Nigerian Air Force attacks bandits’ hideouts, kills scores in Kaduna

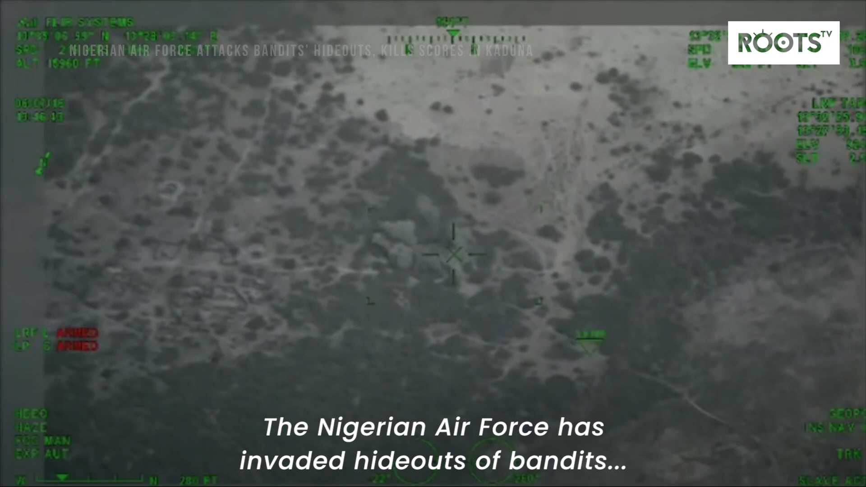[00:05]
the nigerian air force has invaded hideouts of bandits conducting operations in two
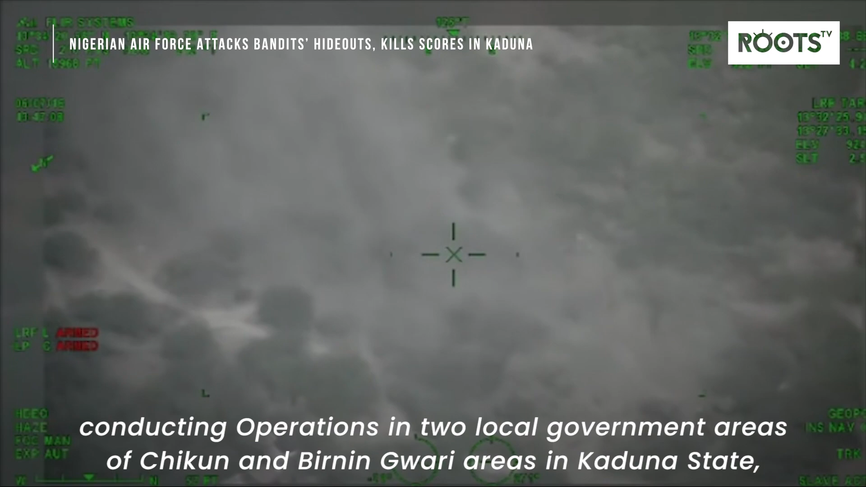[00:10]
local government areas of chikun and burning gwari areas in kaduna state killing them in numbers